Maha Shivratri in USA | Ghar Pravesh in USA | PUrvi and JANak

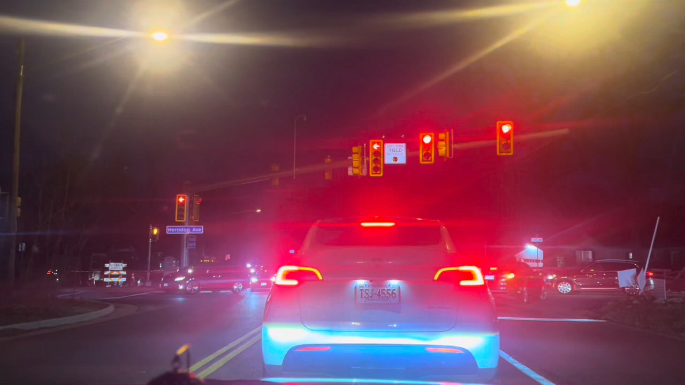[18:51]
सामने के साइड से भी, ये हमारी और ये साइड भी पूरी लाइन,
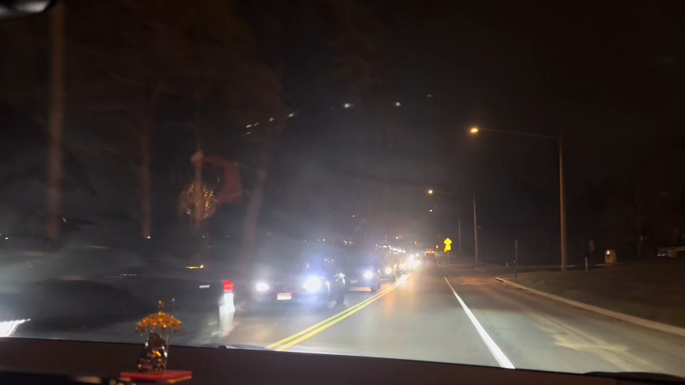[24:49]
मंदिर से निकलने के टाइम ये देखा था और लाइन देखी, अभी भी उतनी ही है।
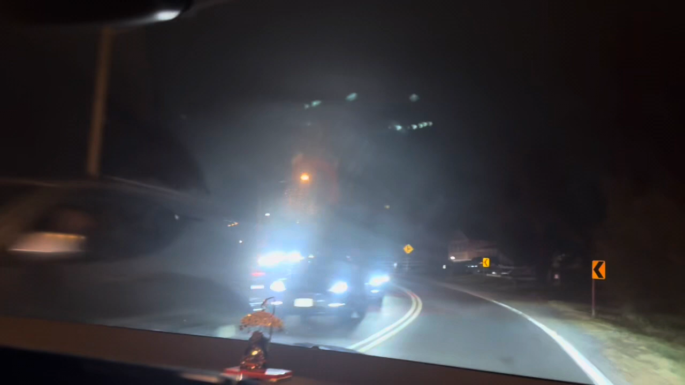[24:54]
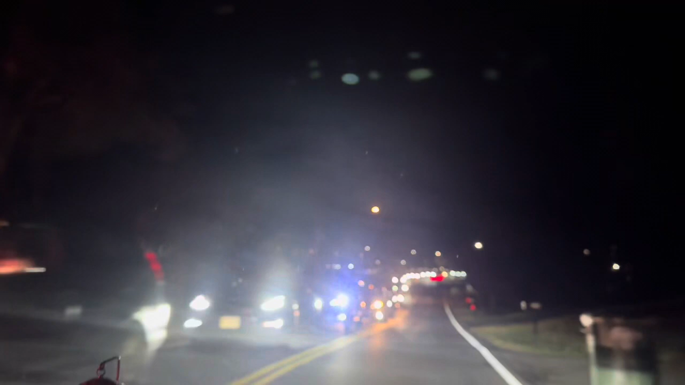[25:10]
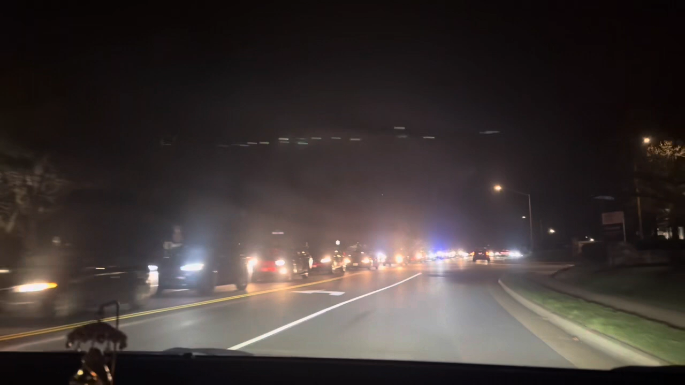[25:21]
डायरेक्ट जो मेन रोड लगता है वहां तक की लाइन है, माय गॉड, अब भी जाके ये खत्म हुई।